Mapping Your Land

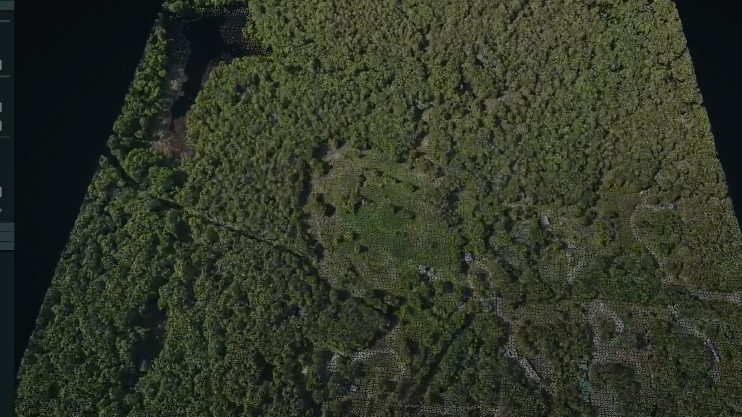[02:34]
I've got the grid showing on part of this so that's you're seeing the mesh.
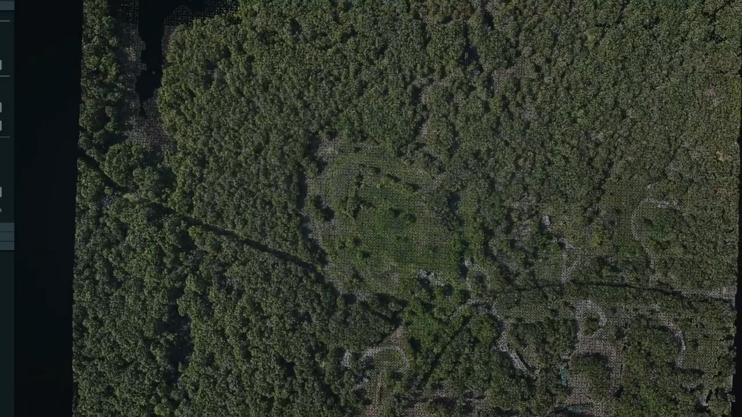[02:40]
I can turn that off but what we would do in the 3d map is any areas that you wanted 3d imagery of we can just take some snaps at the different angles for the
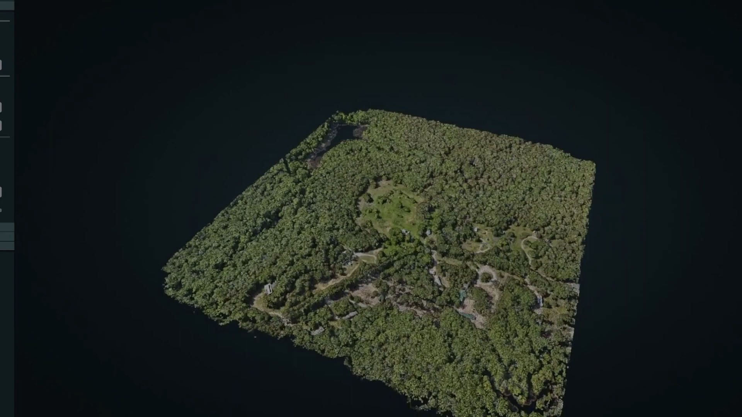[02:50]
different things that you would want to see and then we include those snaps in the in the output.
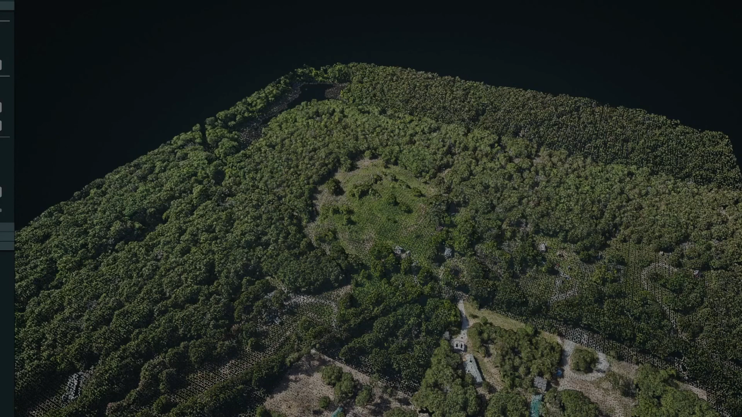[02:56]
These images are really big that come out of this thing so if
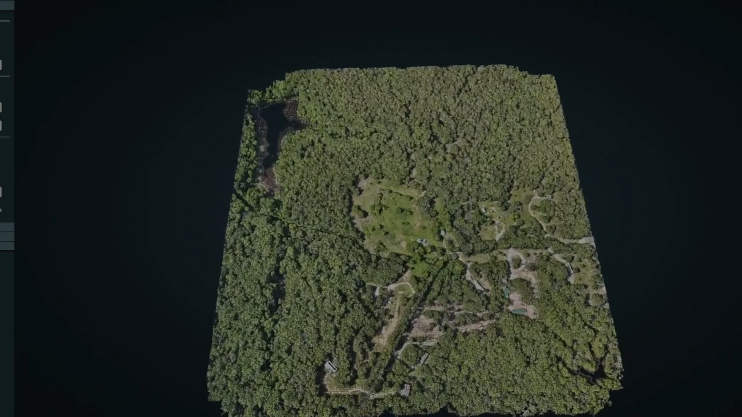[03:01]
you want it sized to a particular size or at a certain angle I can do that as well and provide that as a service. So we can do different map type overlays let's say you've got a plat of the plat map of the property we can do a an underlay of the plat map so that you could adjust the opacity on the 2d view and see the plat map underneath as one example.
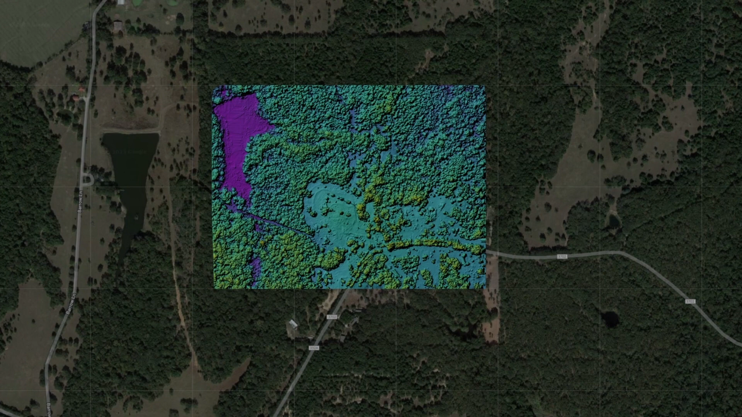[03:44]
model map so it's basically going to show your terrain
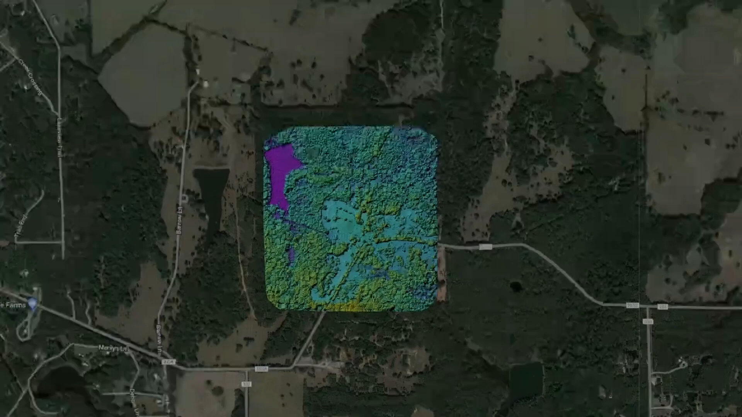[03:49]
kind of shows you the high and high and low spots you can see the trees you can see the pond is lower and
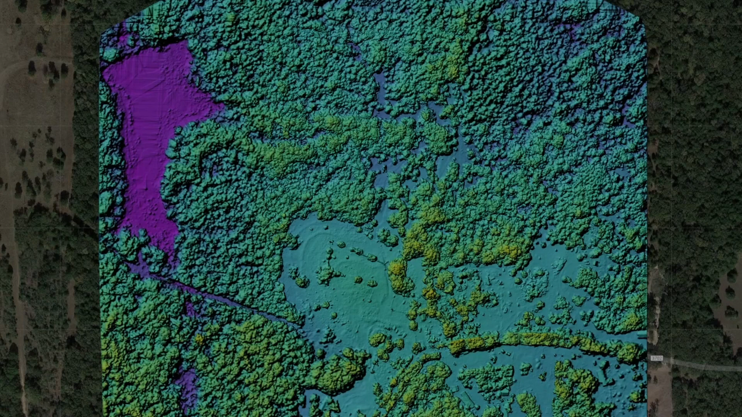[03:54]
so it just a different type of view.